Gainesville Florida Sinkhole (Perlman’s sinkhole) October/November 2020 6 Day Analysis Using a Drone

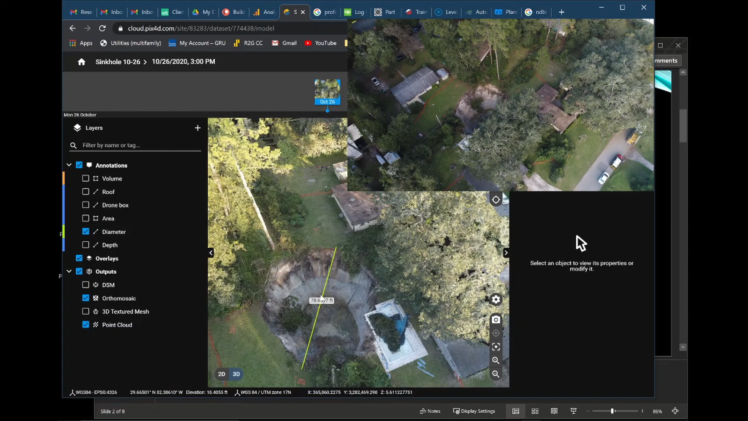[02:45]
The diameter of this is 78 feet. I'm standing right over there. We can't really cross this barrier.
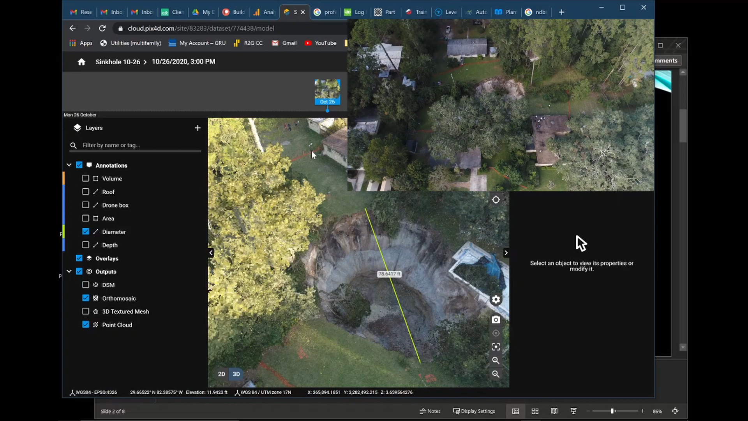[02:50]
So yeah this is what I mean. I can't really put in GCPs in here or in here or in here because it's all blocked off. I made another annotation where it's the depth and it's about 59 feet.
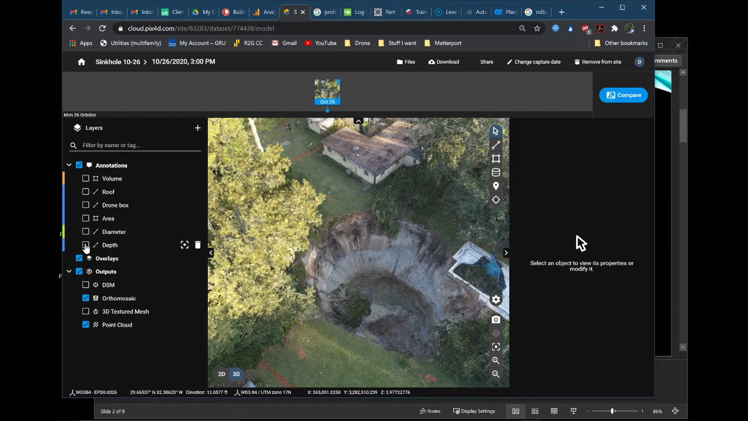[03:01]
This is kind of at an angle. You're going to see later on that it's going to get shallower and shallower as we go on as the sinkhole progresses.
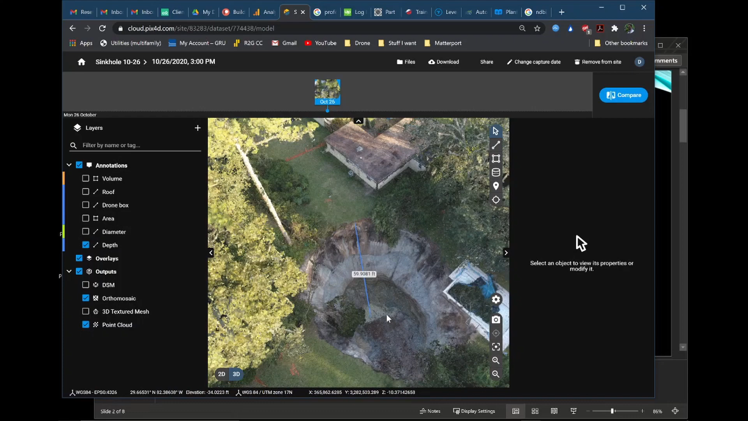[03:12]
Now the reference points that I did make are my
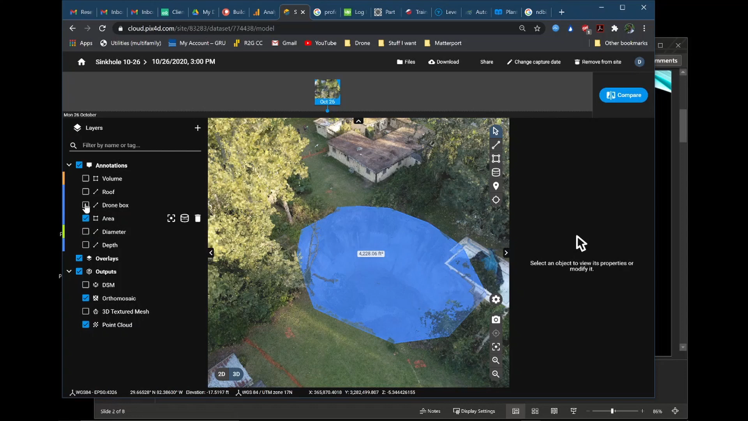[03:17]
carrying case which is about a little bit about two feet. This is the point cloud. You're going to see it's a little fuzzy, a little blurry. But that is my reference point. It's the best I got.
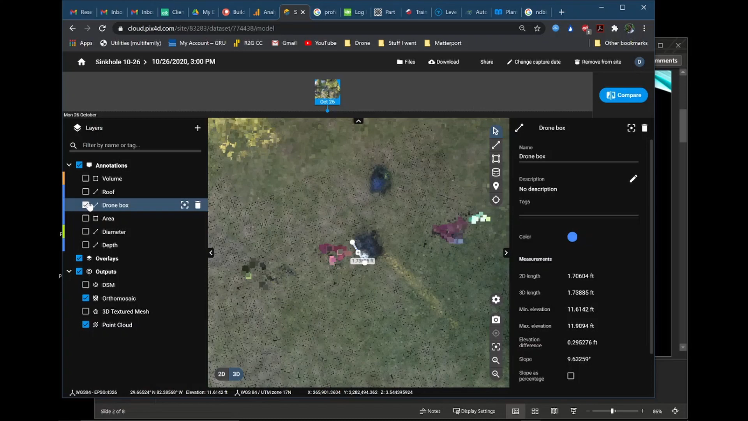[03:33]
And then also the roof of this building is also about eight feet.
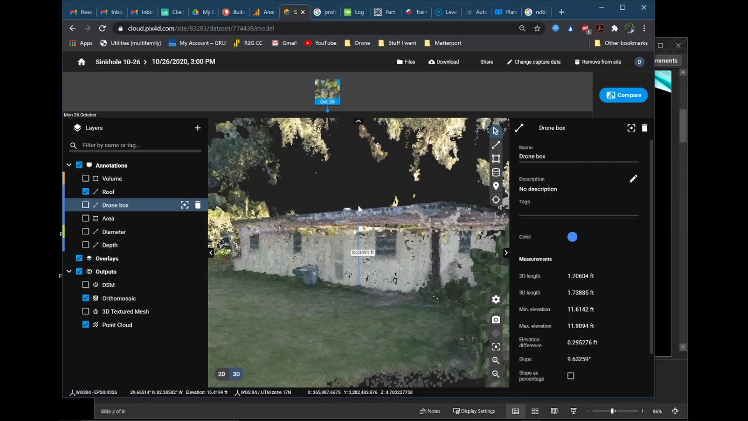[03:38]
This is the 27th. We see it's expanded a lot
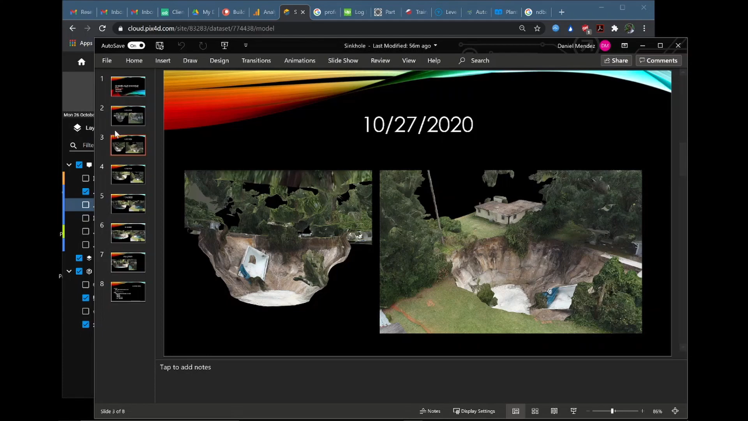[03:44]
from here to here. And then on the 28th you see that it starts to bowl in. More water comes in from the aquifer. I've heard trees and other things fell in there and tried to plug it up.
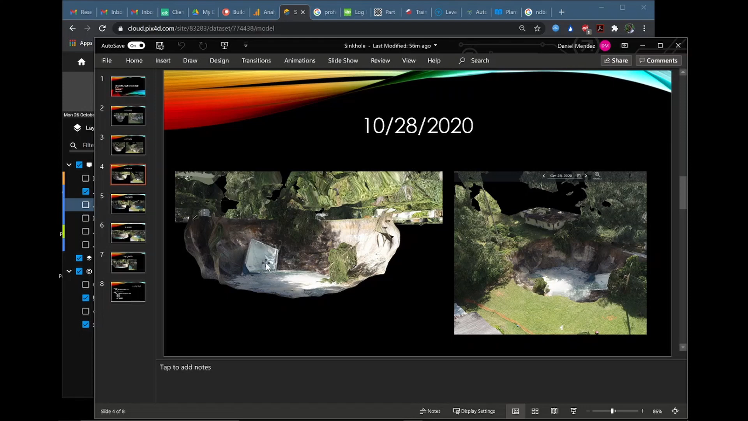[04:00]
This pool is now deeper in there. And I have a data set for that date. So I did do some cut and fill volumetric measurements just to try to see.
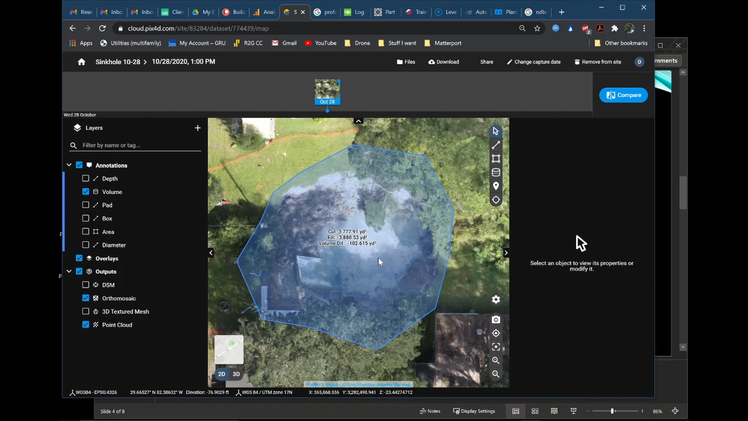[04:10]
And there's about 4,000 cubic cubic yards of land missing in there. But because I don't have GCPs I don't really want to go into into that.
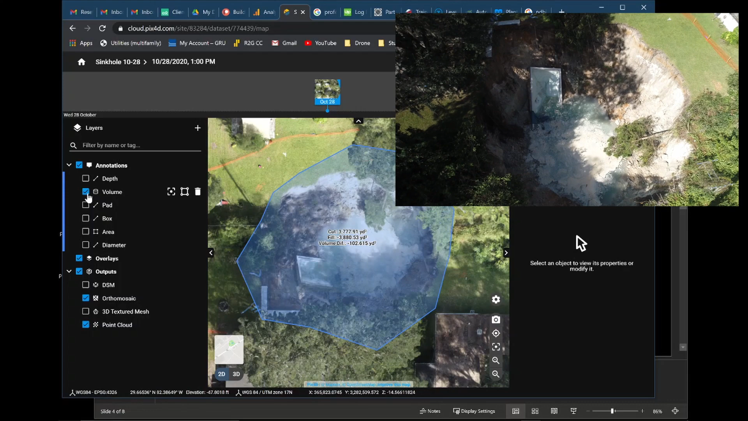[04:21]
Uh diameter wise it grew to 88 feet
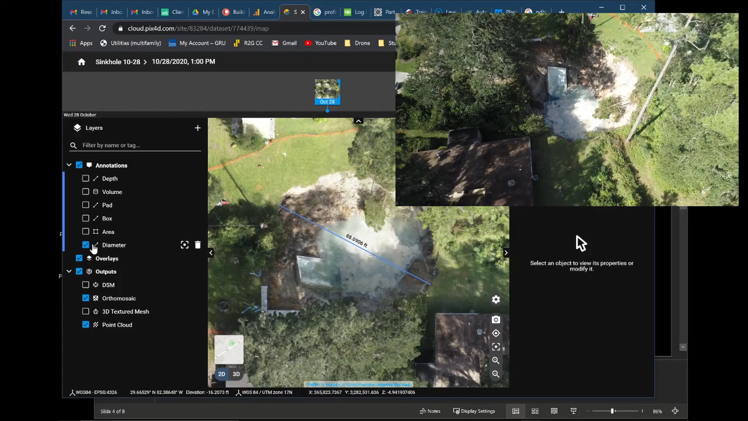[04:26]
where previously it was about 78 feet.
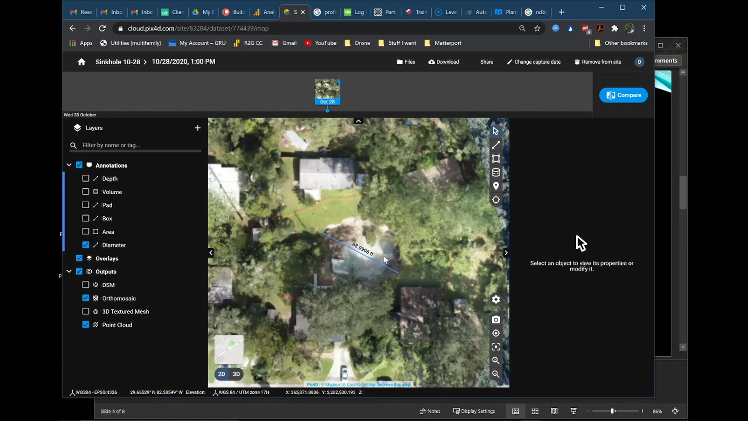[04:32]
It grew about 10 feet. And then I did measure depth again.
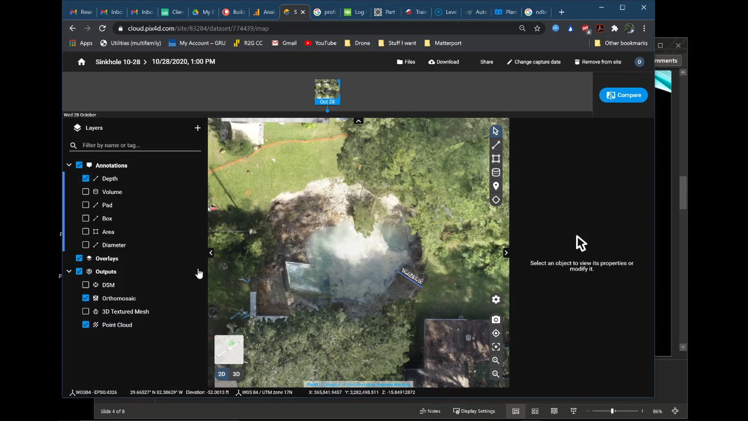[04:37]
Uh ignore this. It's not Pix4D is not going to measure it while it's in the 2D model.
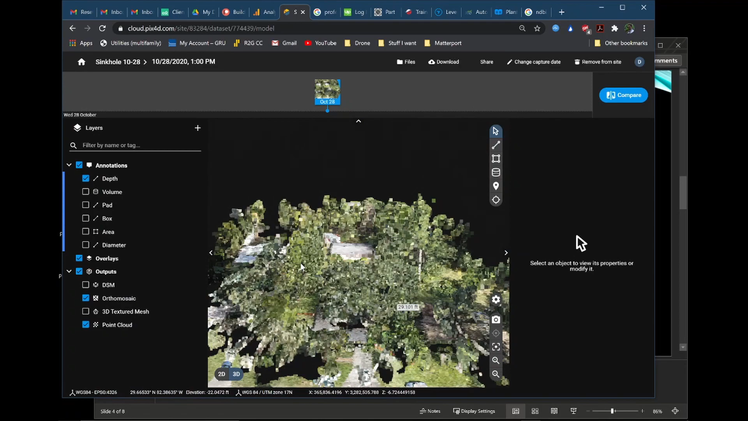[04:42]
But in the 3D model we saw that it went to 29 feet. Probably from the water that has risen from the aquifer in there. We did have some rain those days as well. So that is the 29 foot measurement. Diameter we went over it's about 88 feet.
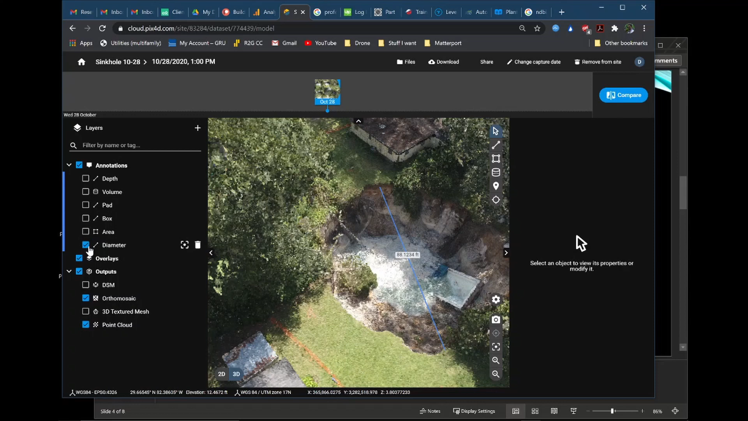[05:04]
Once again my box over there 1.6 feet 1.6 feet. So I did do my landing pad and that's about